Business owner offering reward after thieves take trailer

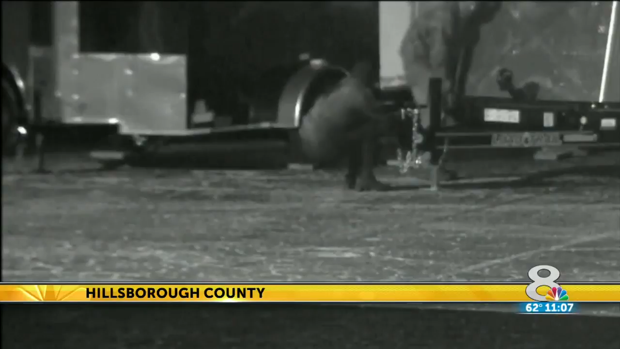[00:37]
Real good. Crystal clear. These thieves made their video debut in HD.
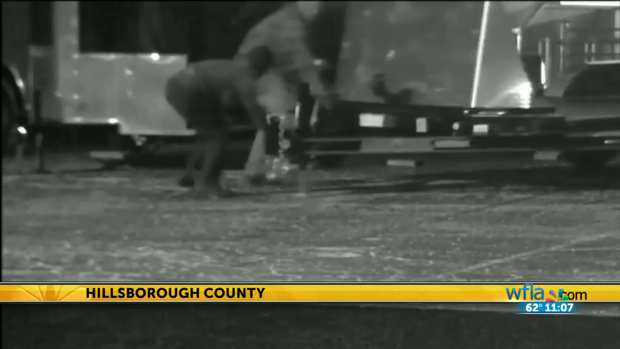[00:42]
They thought they were being crafty and clever, and boy, were they bold. Watch as they just stroll right across the parking lot,
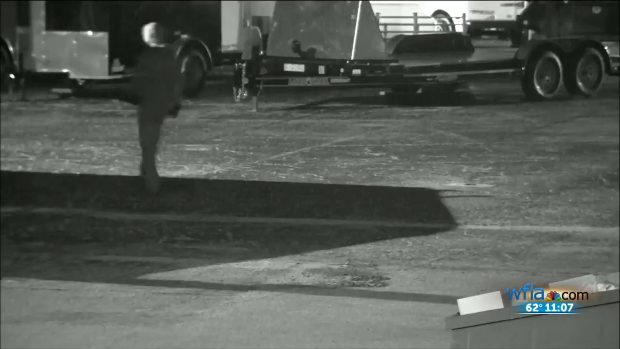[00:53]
ready to rip off a big ticket item, and we mean massive. They took a trailer 40 feet long.
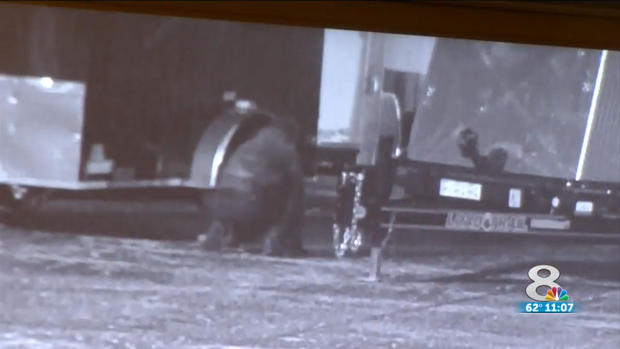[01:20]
Masks, gloves, the whole nine. But don't let the bad guy exterior fool you. They were scared. Check this out. They had to crouch down to hide, never knowing it's too late.